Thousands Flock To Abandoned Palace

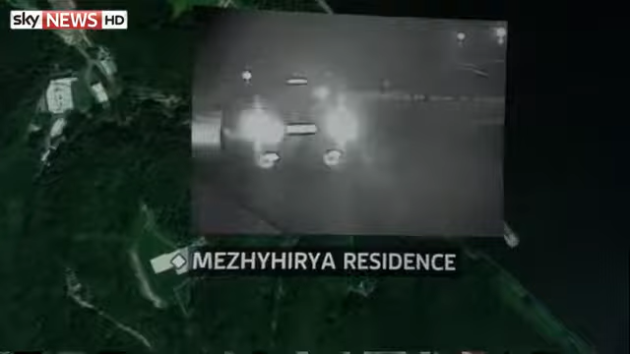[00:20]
but it's believed these CCTV pictures from Friday show him leaving the vast compound under the cover of darkness.
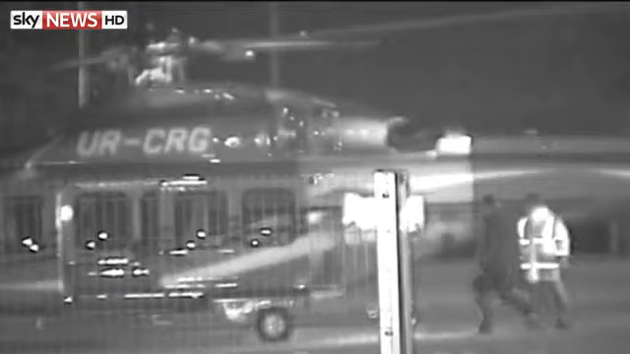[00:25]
What look like removal trucks pitch up outside, loading valuable possessions, soon followed by a person getting into a helicopter.